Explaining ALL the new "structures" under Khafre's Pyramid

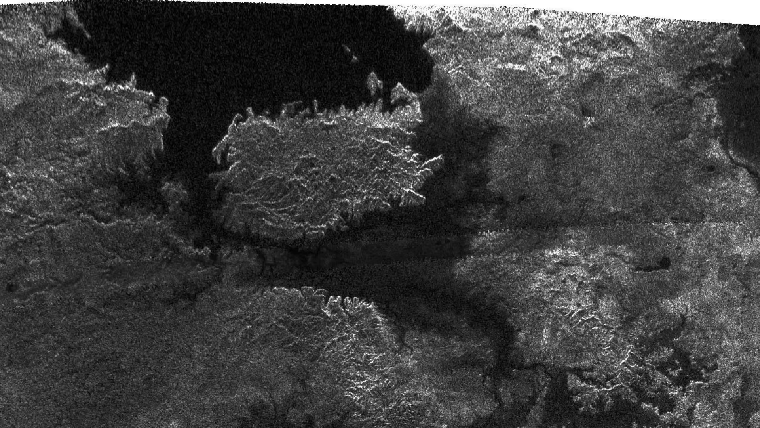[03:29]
The reason it's black is because the radar sensor is getting zero data from this location. The radar beam goes down, reflects off of the flat surface, and disappears into space without ever returning to the radar. This is New York City.